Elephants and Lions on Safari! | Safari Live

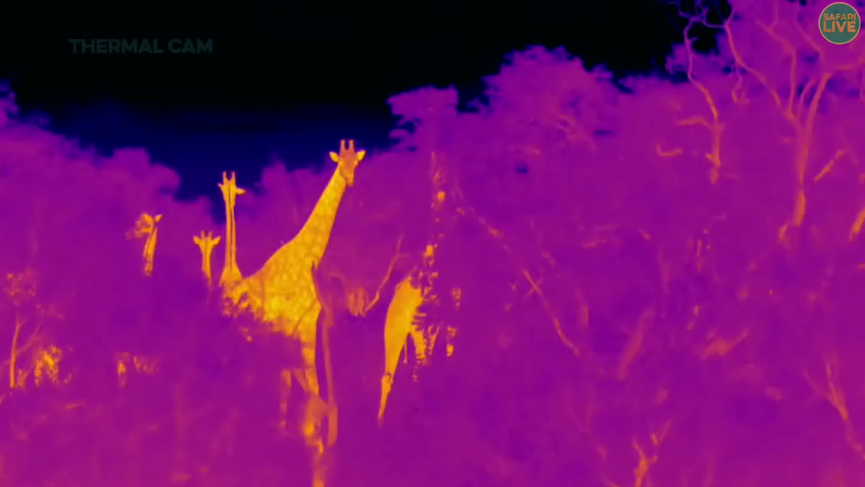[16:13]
and that will show you how the temperature works with giraffe now because they're so exposed so exposed to the sun and because they're such big animals they can't hide in the shade as easy as most animals do so they have to have to be able to regulate the temperatures so each patch each part of the body is almost like a solar panel that's got a thermal thermoregulator on it and then you can see the difference in where the patches are to even where the light is the light patch light
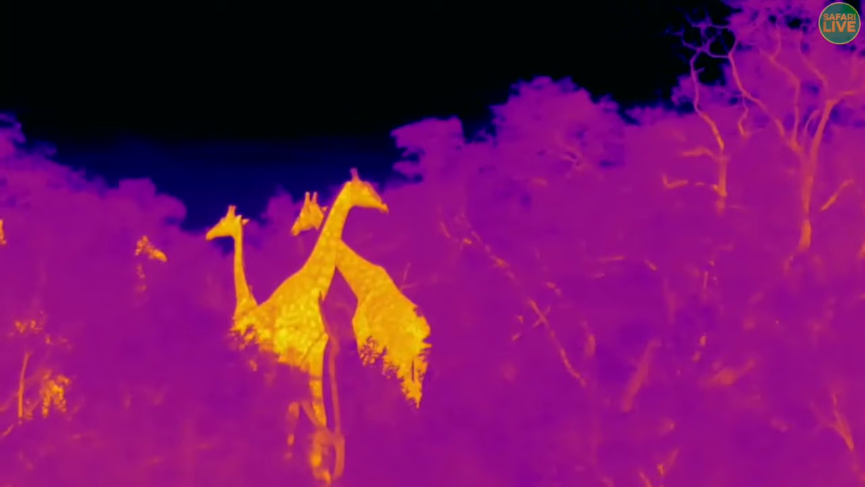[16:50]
uh shape around the patches how it shows how they can change temperature lily good they do look very calm i think because they can see at a great distance from this great height and they can see things coming they don't feel very threatened and i'm hoping they're not threatened by us from this distance they seem very relaxed but we did come around the corner and gave them a bit of a fright and they ran off but they seem very relaxed now i am going to follow them for a bit if this one disappears
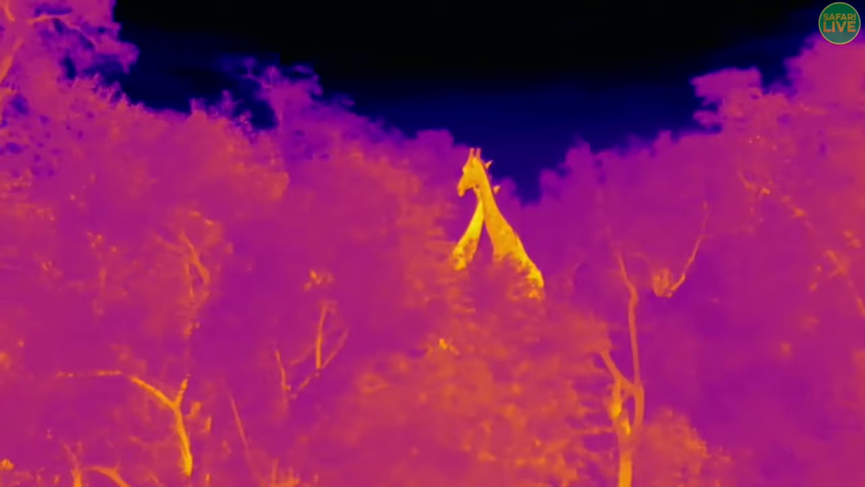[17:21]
around the bushes then i'm going to move forward and see if we can pick them up again